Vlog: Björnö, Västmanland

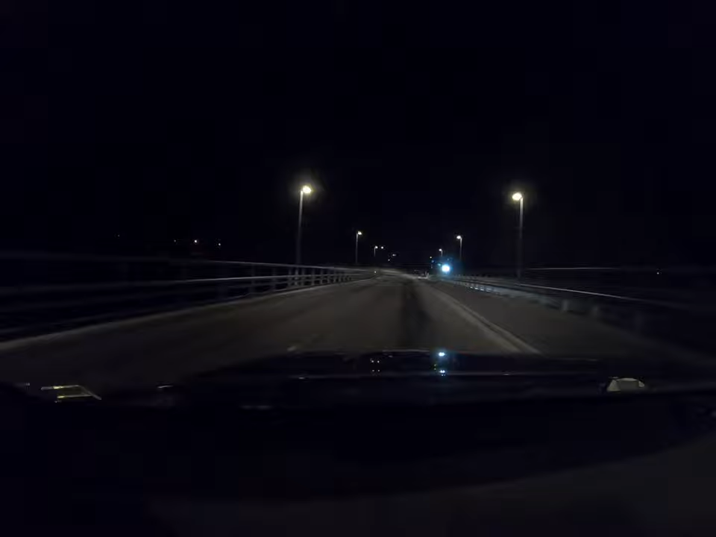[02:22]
That lamp over there, it's the last thing they are working on cleaning up after the old bridge. Now I am on the island. So I will park my car on the first parking lot to the right. And then I will go into the darkness to the left. To the right you can see maybe some lights between the trees. That's the five and two and a half kilometer track.